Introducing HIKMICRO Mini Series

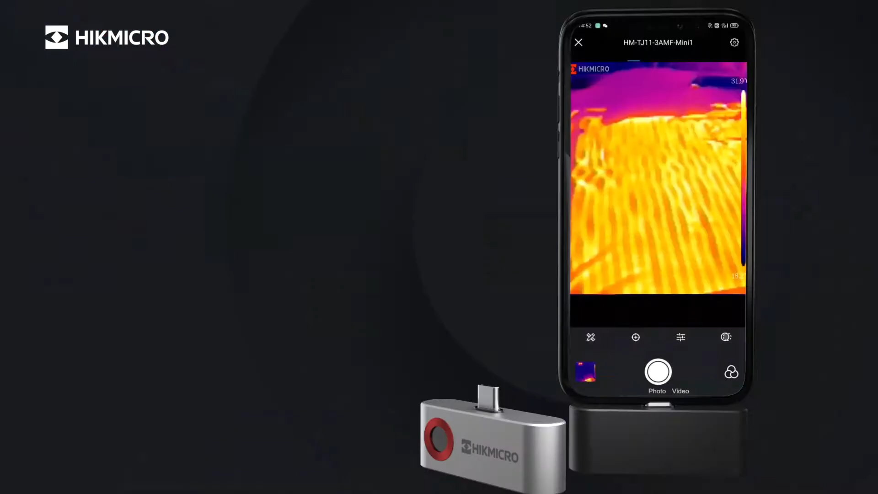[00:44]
high image quality with 25 Hertz image frequency excellent
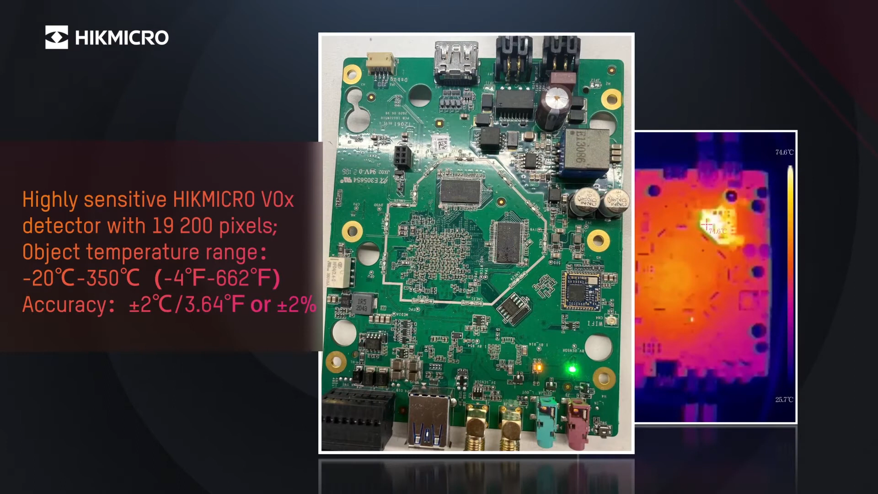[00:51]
On screen: scale top 74.6°C, scale bottom 25.7°C
thermal sensitivity and temperature measurement accuracy multiple
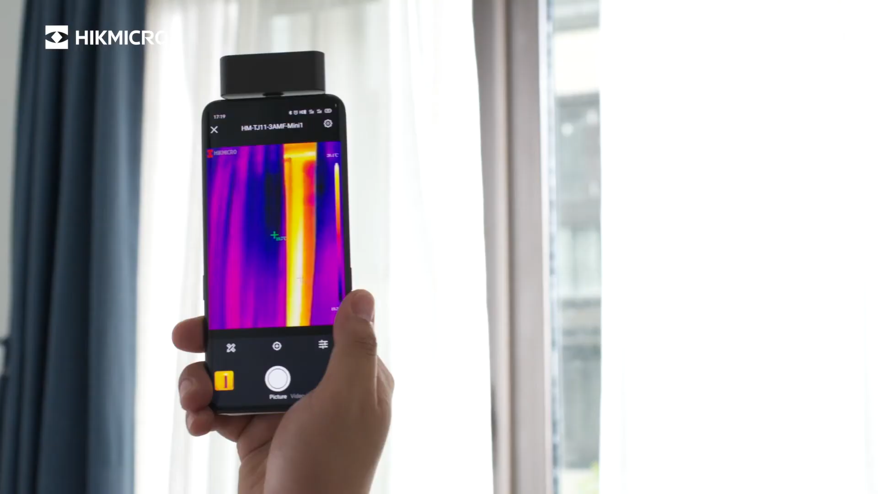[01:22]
find missing insulation part of your house find
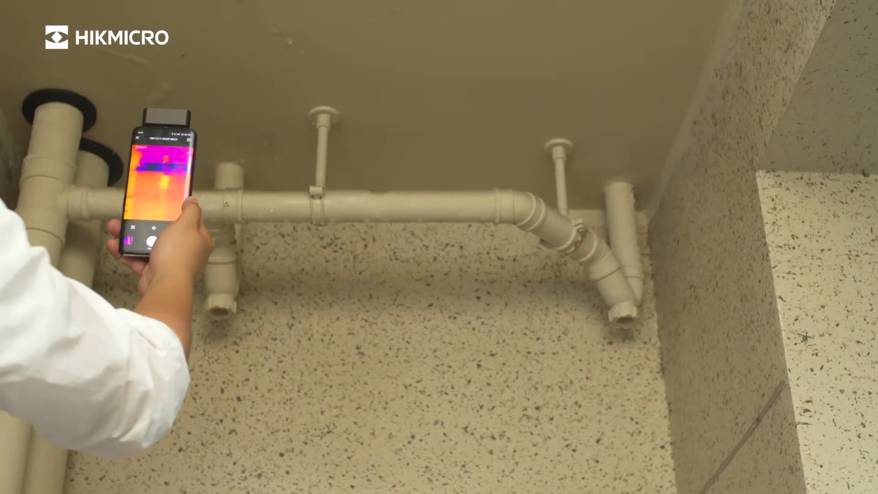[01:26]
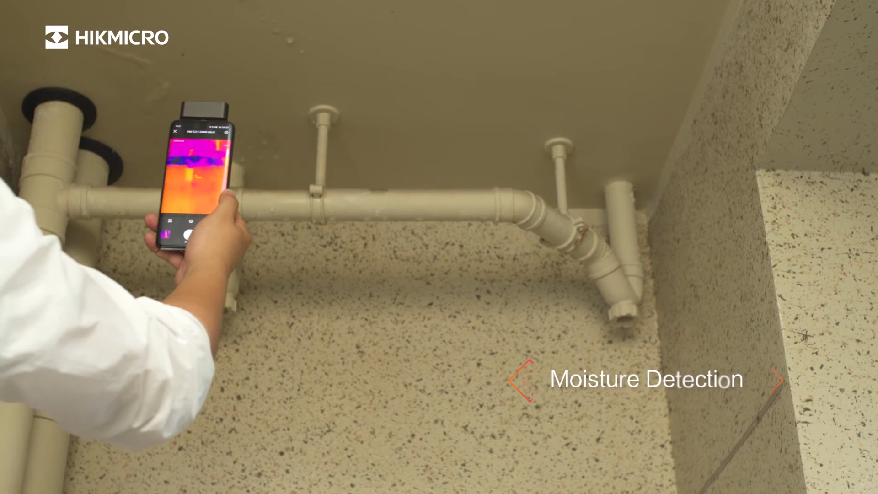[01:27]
moisture problems by detecting the heat differentials it
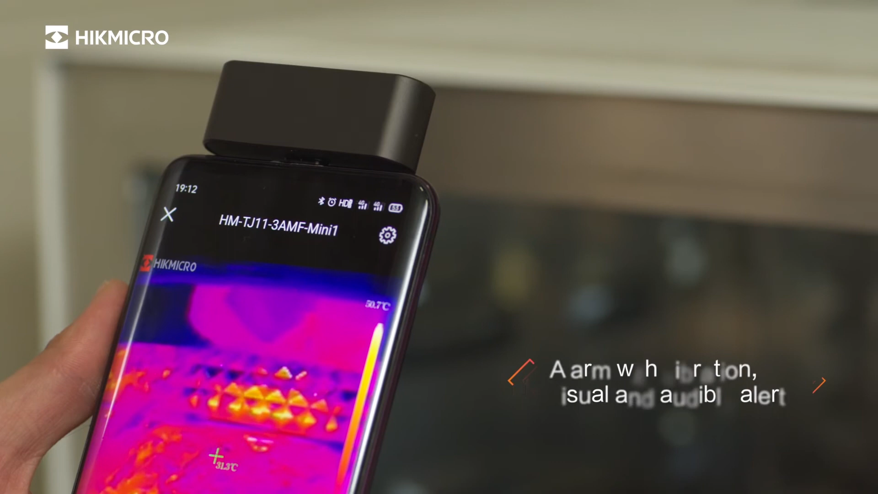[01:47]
notification when temperature exceeds preset alarm value
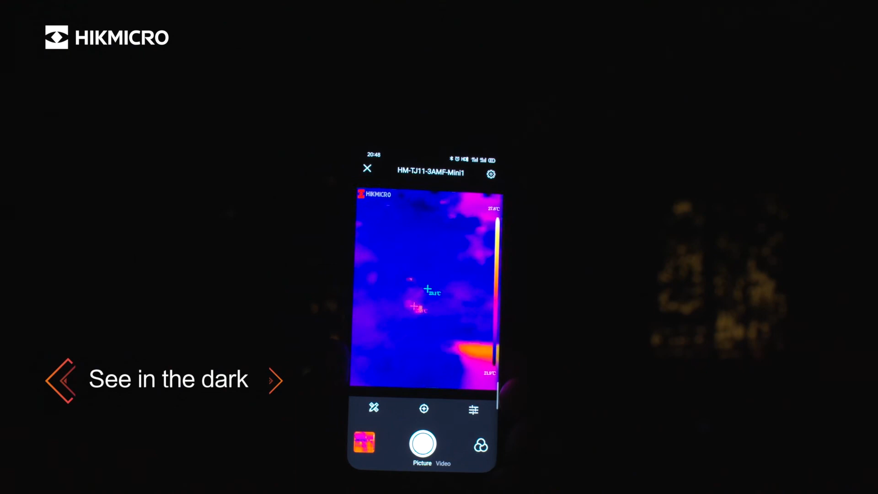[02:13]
see the heat source even the dark night